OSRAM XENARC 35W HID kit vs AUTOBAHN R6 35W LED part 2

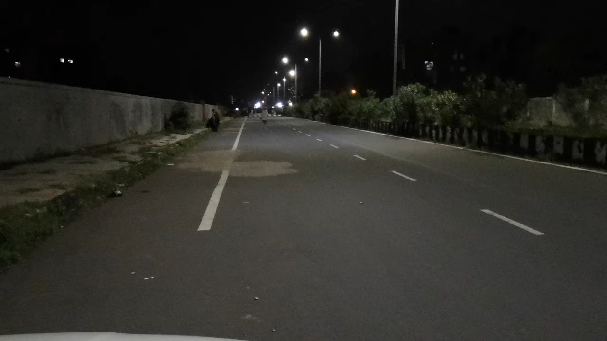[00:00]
This is my Toyota ETOs equipped with Osram HIDs 35 Watt Zenark standard the ETOs has a reflector body as well so as we all know Xenon takes